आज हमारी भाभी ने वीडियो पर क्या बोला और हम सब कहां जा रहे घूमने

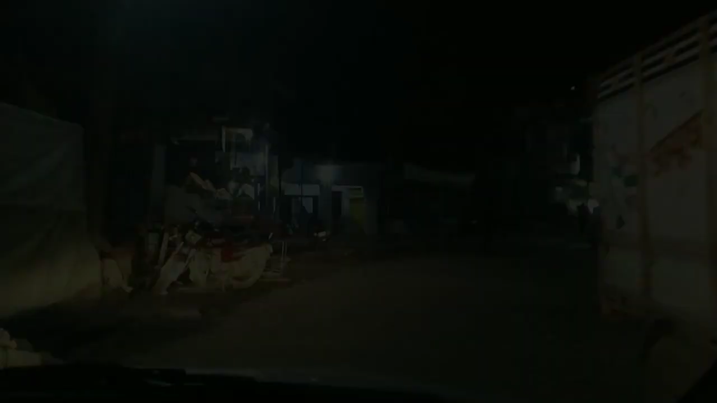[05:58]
ये जंघई बाजार है, तो यहाँ से हम जा रहे हैं,